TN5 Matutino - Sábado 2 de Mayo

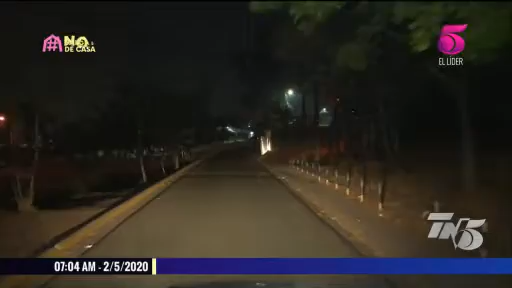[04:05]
La noche de ayer y la madrugada de hoy Cidió la sensación que Tegucigalpa es una ciudad